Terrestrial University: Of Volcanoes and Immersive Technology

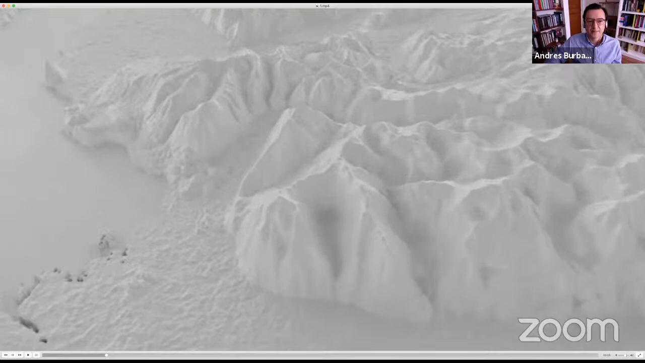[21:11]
Topography time, satellite surveillance, unexpected Patagonian explosion,
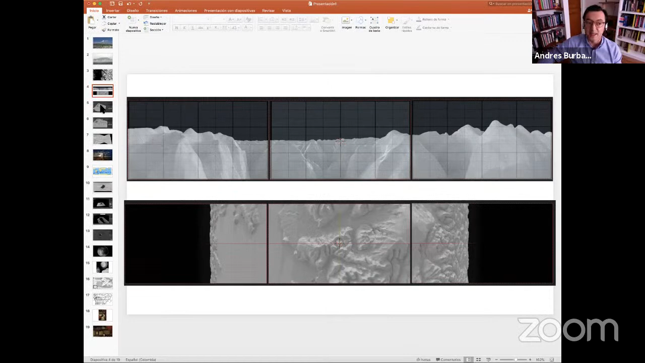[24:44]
We made several tests on how to really properly model this 3D terrain and get really a glimpse of how complex this system was, right?
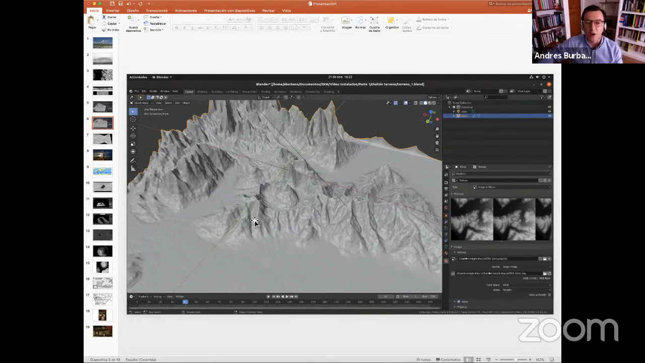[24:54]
And of course, later on, translate into the 360 videos that you are experiencing online or the installation.
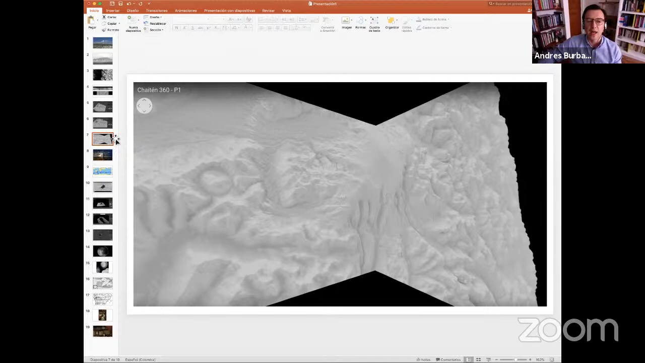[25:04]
Then our task was to model the eruption, right? An eruption usually comes with ashes. Look at this amazing eruption that we are looking now.
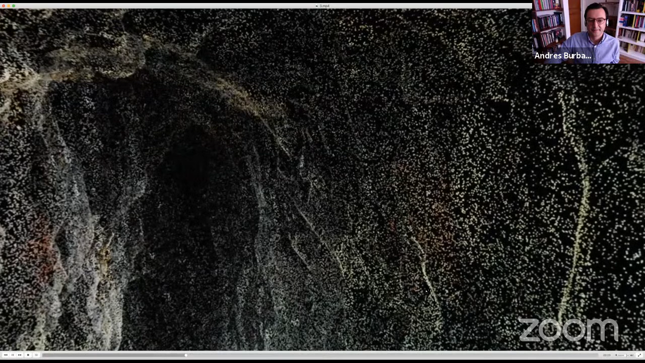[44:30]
The deeply internally earthly, technological but not cold data set, a point cloud and magical inner world like that of glowworms and blue-green bioluminescence,
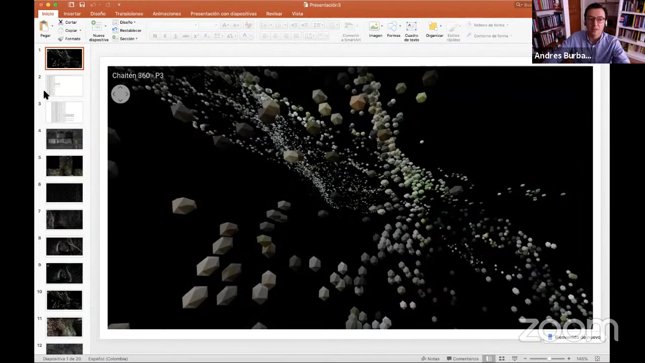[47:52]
One point has at least RGB, red, green, blue, black values, and XYZ. But you know, thousands, sometimes millions of points that describe one space that locally, because they are, you know, tables at the computational level, it is possible to process them quite accurately, you know, with a precise software.
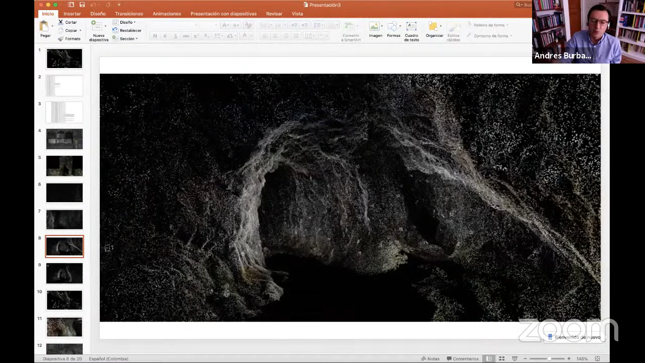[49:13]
And we get like this shape of the cave, you know, that shows like the complex nature at the tectonic level of this territory.
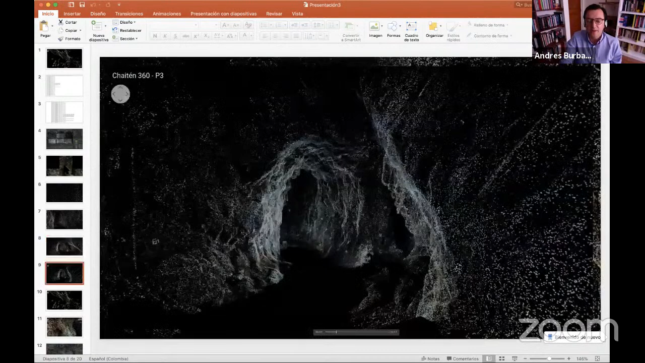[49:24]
And then we were able, you know,
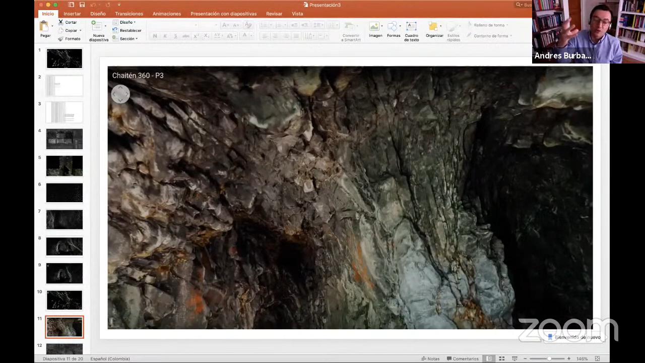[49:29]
with the photo quality of each small part to create like the
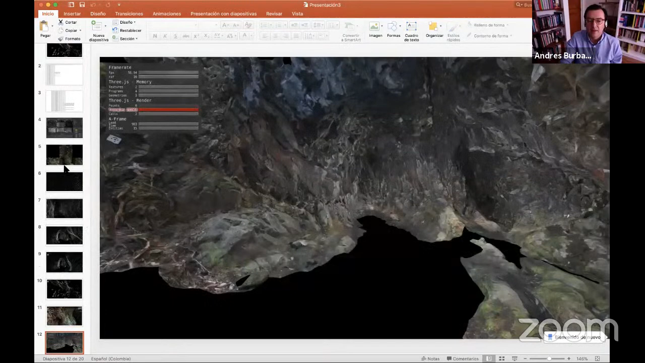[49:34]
accurate representations of the paintings themselves, which is really remarkable, right?
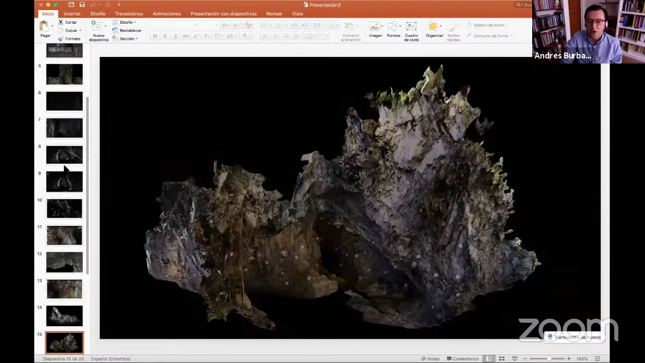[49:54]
I'm gonna show you some of the first examples of photogrammetry that we did, like as how like I sent this to Karen and she said, okay, this is this looks good, let's keep working.